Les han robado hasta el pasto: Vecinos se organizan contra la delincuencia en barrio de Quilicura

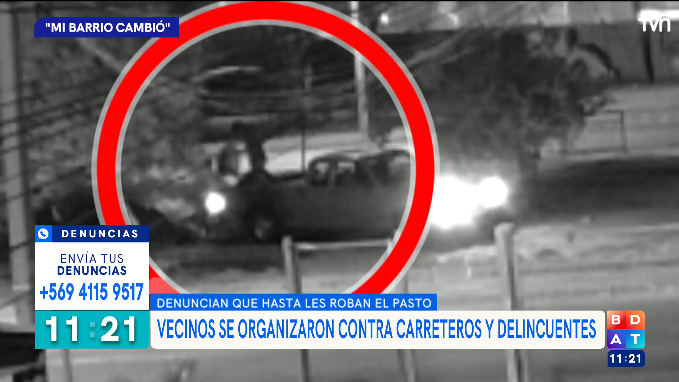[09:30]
11 de la noche se la ponen a robar los mismos vecinos Con su alarma lo espantan Y todos los sectores que se ven sin pasto acá es porque también se los robaron Se los han estado robando de a poco,